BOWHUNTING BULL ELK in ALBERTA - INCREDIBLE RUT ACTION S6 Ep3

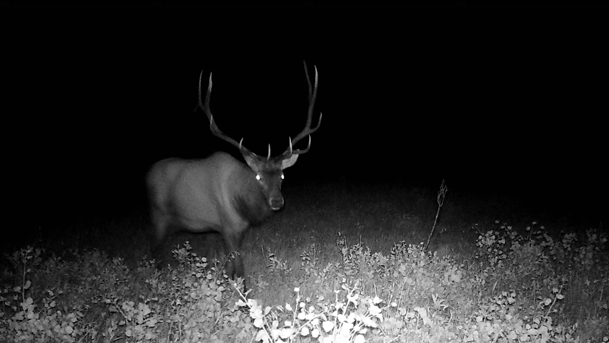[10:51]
big bull on the reveal and there's cows mewing there's bulls fighting their herds here this could get exciting
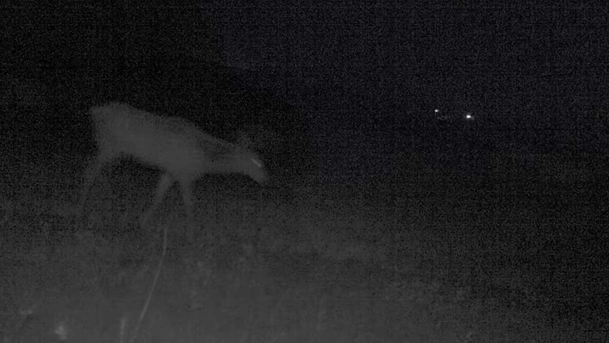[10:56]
well the elk are just fighting behind this bush i think our best chance is getting to get into this buck brush i think they're gonna go through the draw so we gotta get there quickly before they come